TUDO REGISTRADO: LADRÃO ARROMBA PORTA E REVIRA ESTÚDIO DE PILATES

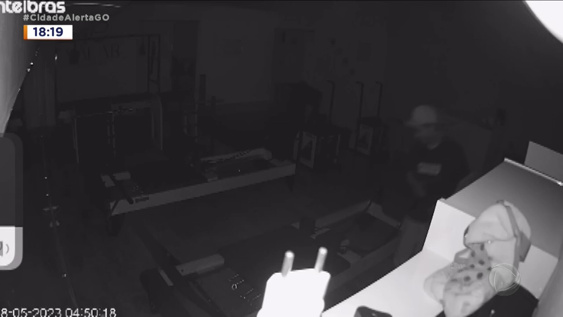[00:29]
O momento é que ele entra aqui, por volta das quatro e meia da manhã de hoje,
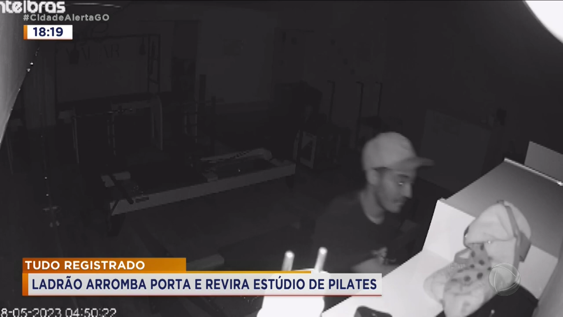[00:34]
desta quinta-feira, ele usou aí um fósforo para conseguir iluminar aqui dentro e pegar o que podia. Ele utilizou isso daqui para forçar a porta e conseguir entrar.